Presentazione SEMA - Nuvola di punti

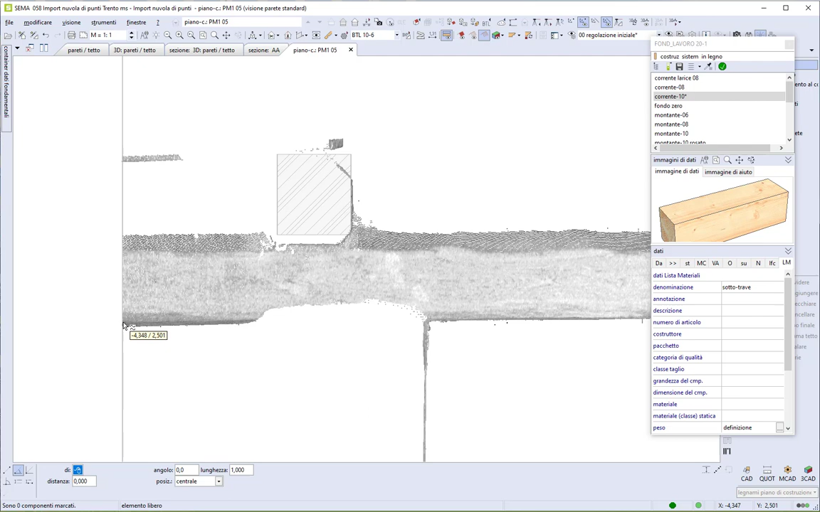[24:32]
in modo tale da inserirla quindi la nuova trave perfettamente orizzontale
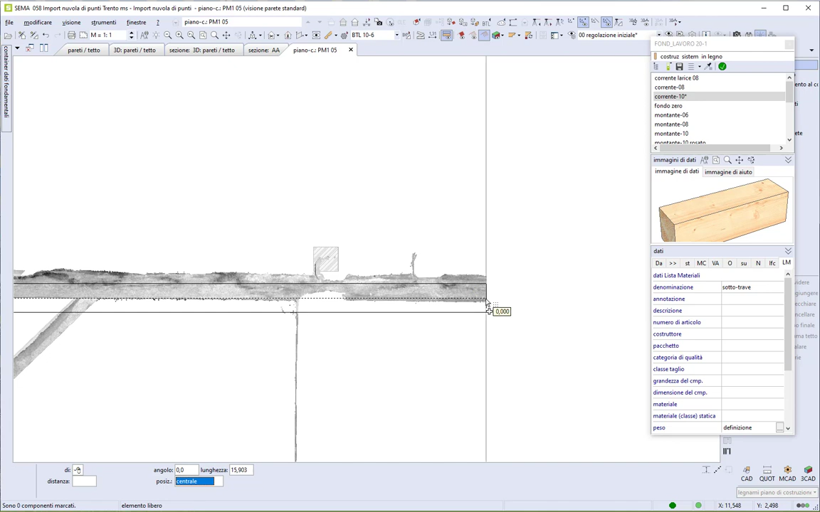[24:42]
dove si incastra con le travi del solaio già posate insieme automaticamente crea un incastro un po'
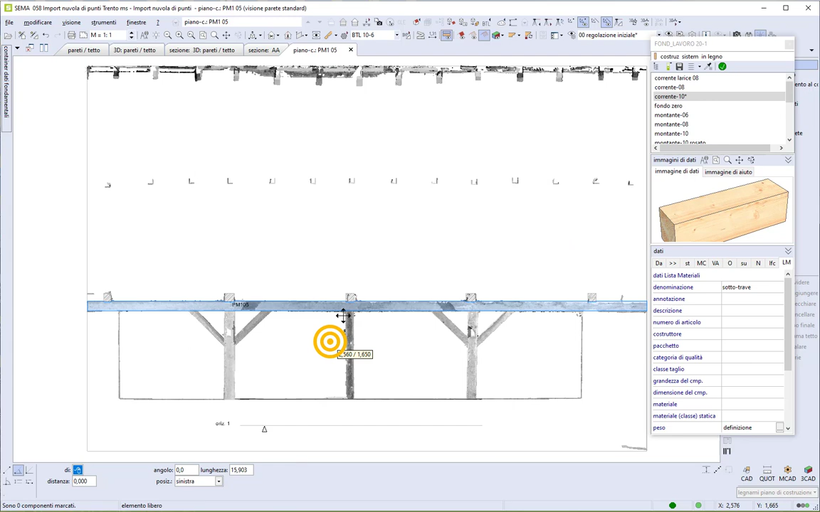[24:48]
per parte comunque sono dettagli che possiamo sempre stabilire come desideriamo
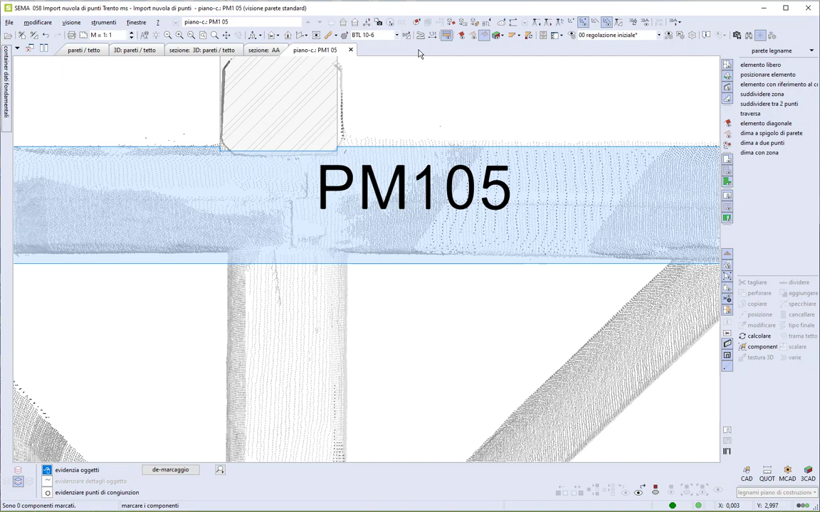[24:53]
verifichiamo la larghezza anche per inserire i pilastri anche in questo caso circa 28 cm
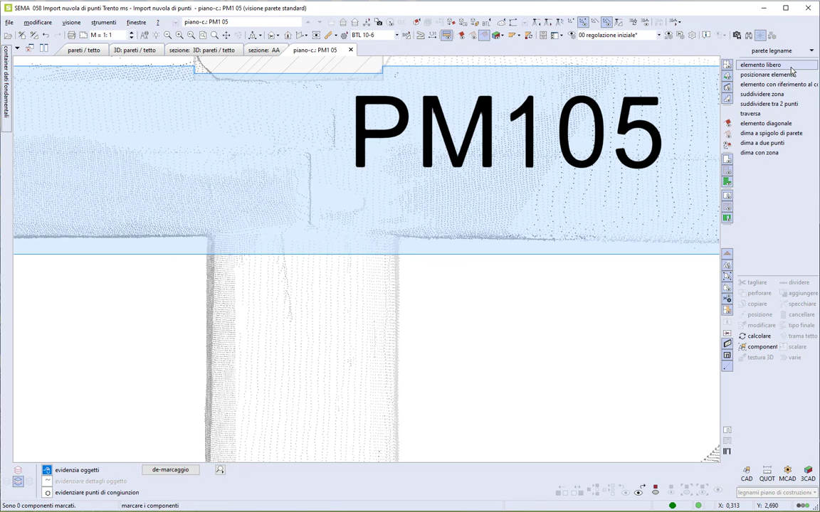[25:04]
quindi con il comando elemento libero vado ora a inserire un pilastro largo 28 cm l'altezza invece preferisco farla
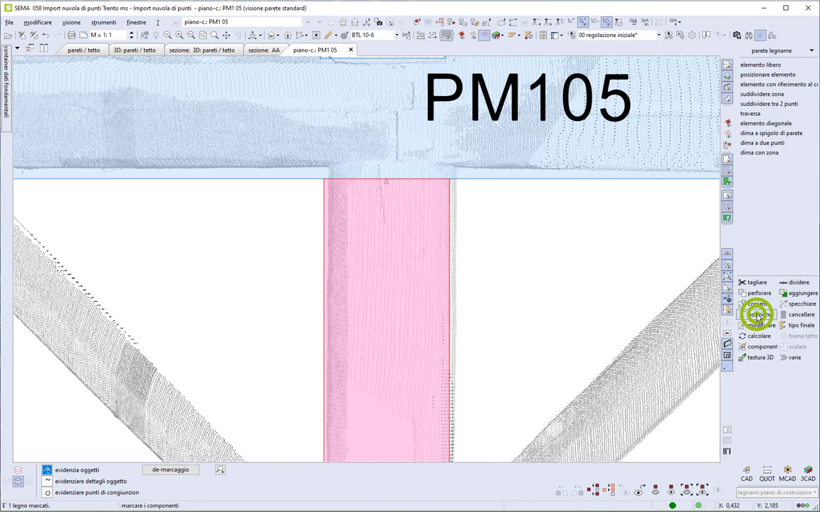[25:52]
rispetto al vecchio quindi preferisco allinearlo qui in alto e col comando posizione lo posso spostare
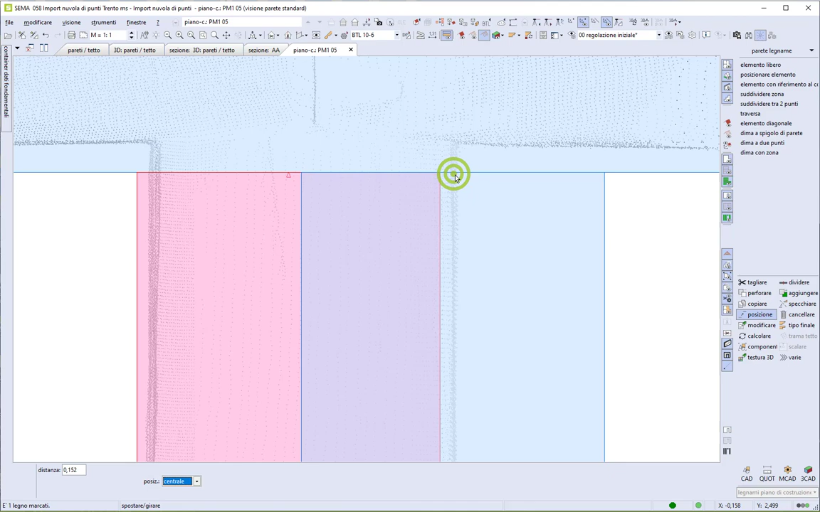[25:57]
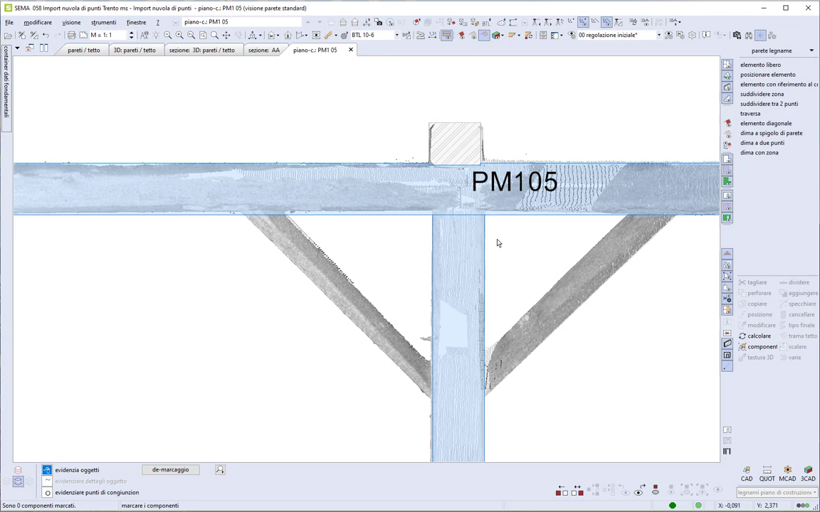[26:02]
inseriamo le due saette inclinazione 45 gradi la sezione la decido io
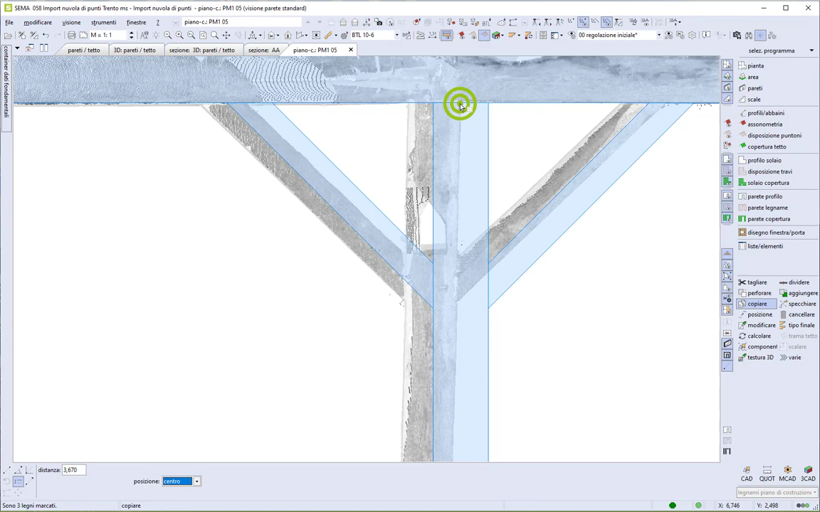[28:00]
questo pilastro centrale non aveva le saette quindi velocemente le cancello e notiamo che c'è anche una differenza sia di dimensione
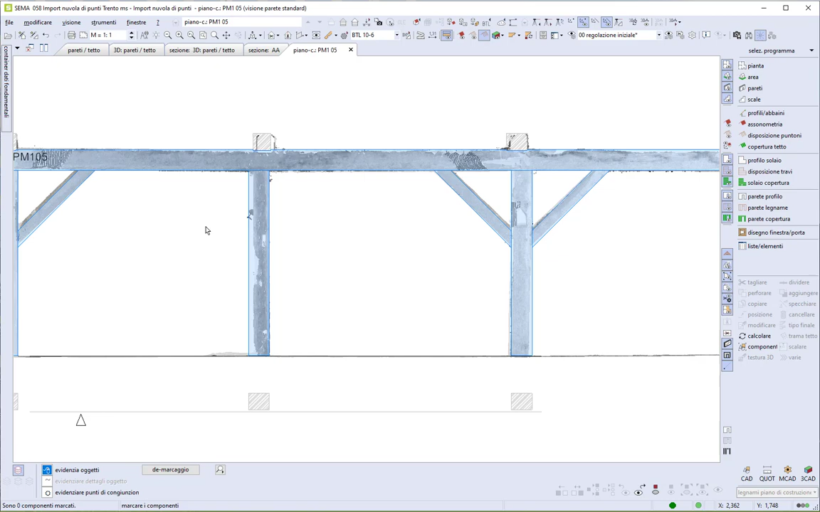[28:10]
e forse anche di posizione rispetto alla soprastante trave del solaio
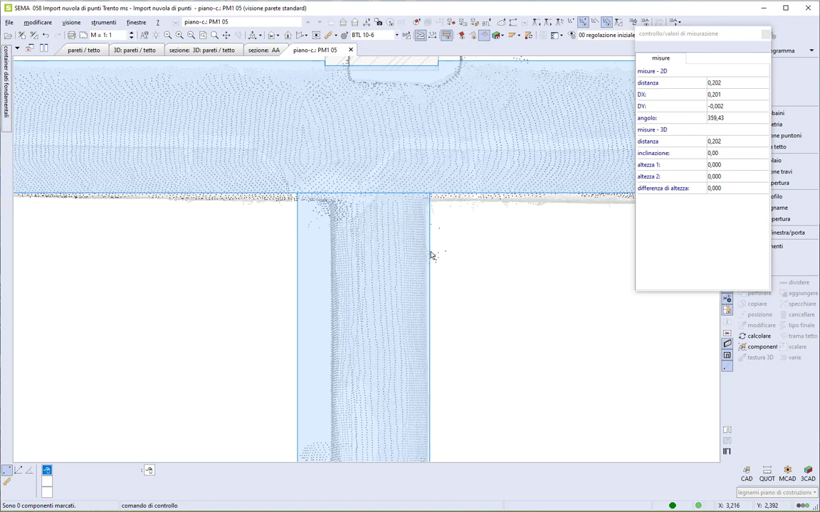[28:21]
questo vecchio legno infatti era più stretto di quello che ho inserito adesso quindi velocemente lo modifico lo porto a 20 cm
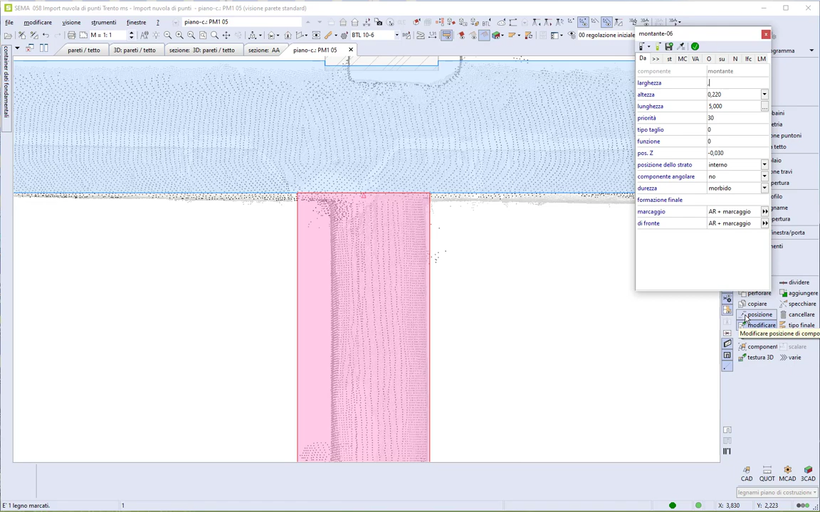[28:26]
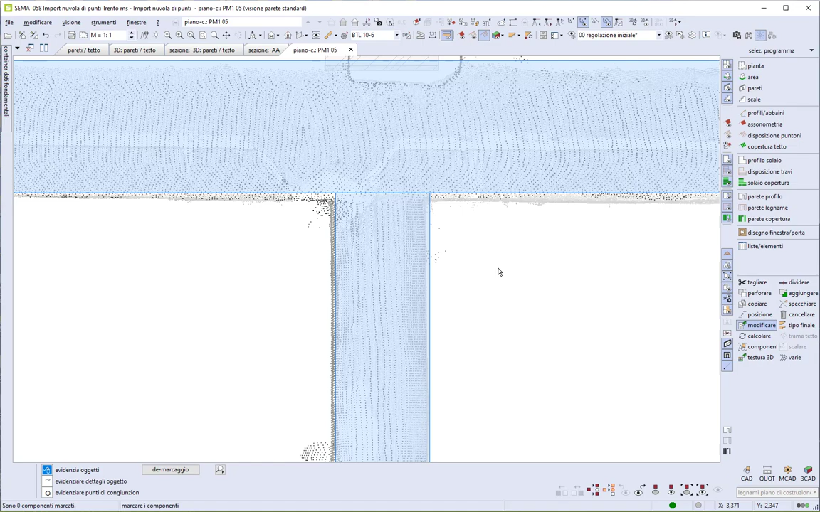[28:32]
con il comando posizione possiamo sistemare l'allineamento
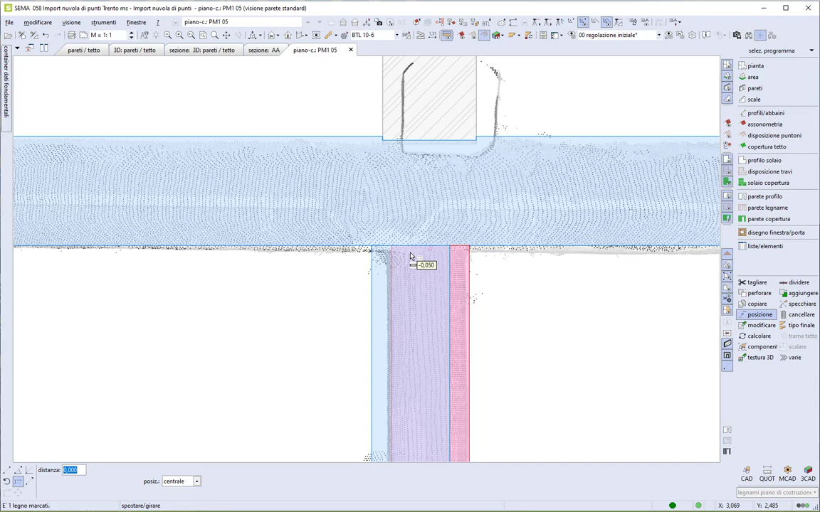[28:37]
o scegliendo i punti dalla nostra nuvola di punti o
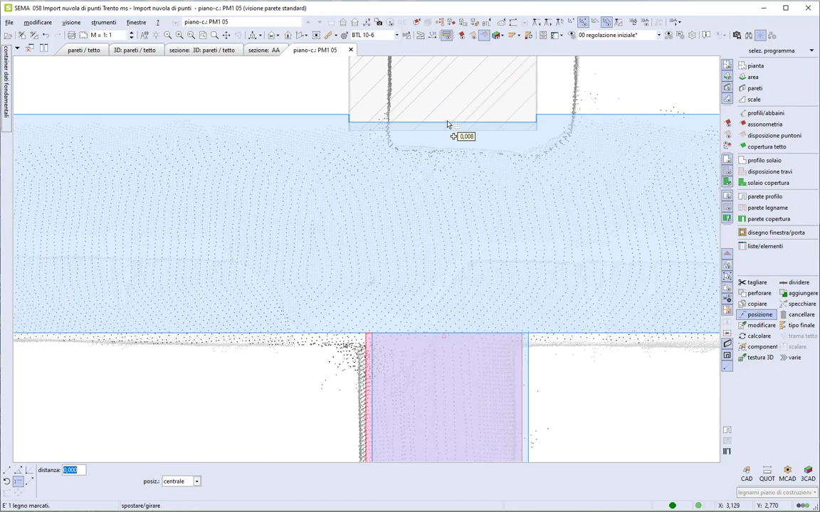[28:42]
ad esempio anche andando a trovare esattamente l'asse del soprastante legno del solaio
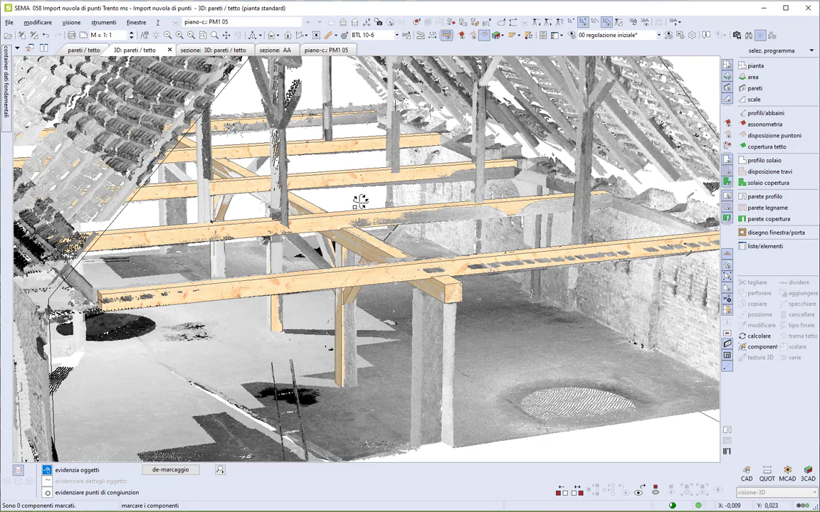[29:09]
la quota d'imposta dei pilastri l'ho selezionata un po' a caso prendendo i punti dalla nuvola però dopo una volta che
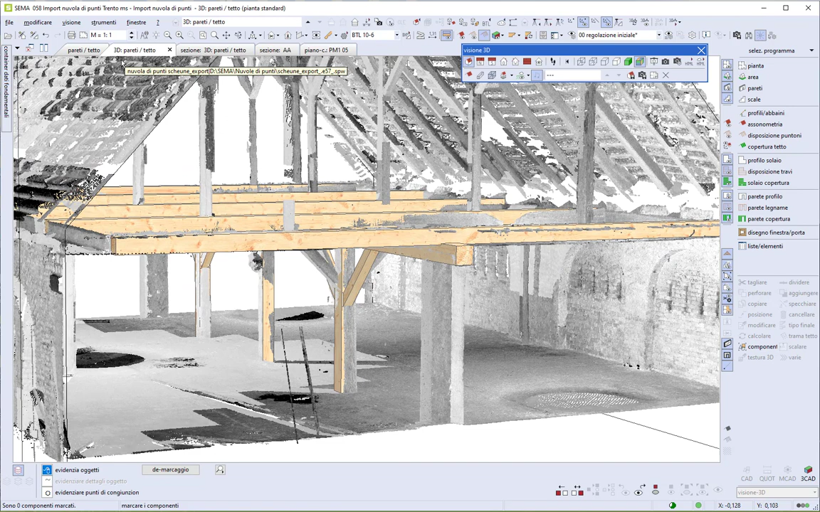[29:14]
inseriremo il solaio a terra si potranno tagliare la quota giusta chiaramente